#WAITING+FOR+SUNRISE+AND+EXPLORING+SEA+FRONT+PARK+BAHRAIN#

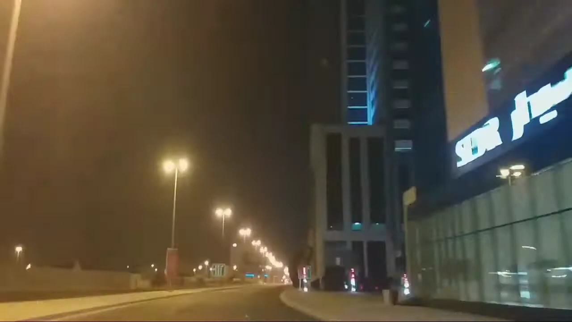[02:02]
So dito na tayo guys, hintayin na lang natin na lumiwanag, medyo madilim-dilim pa siya sa labas.